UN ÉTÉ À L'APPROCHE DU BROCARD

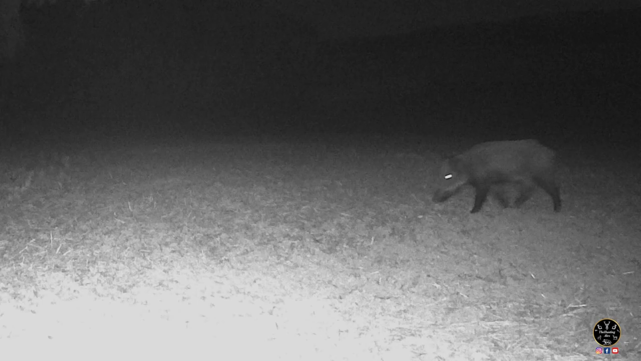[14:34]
Avec la canicule, les champs sont secs et sans herbe.
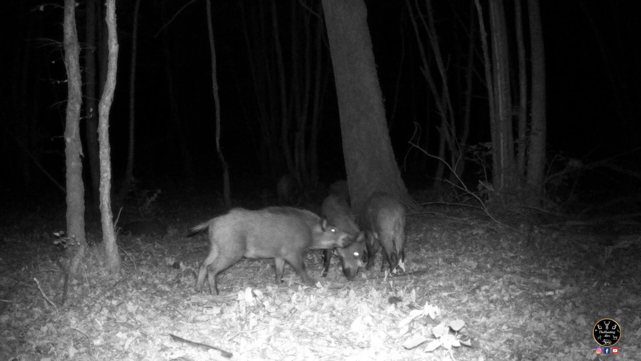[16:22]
C'est l'heure des vacances désormais, et les sangliers en profiteront pour venir pendant que je ne suis pas là.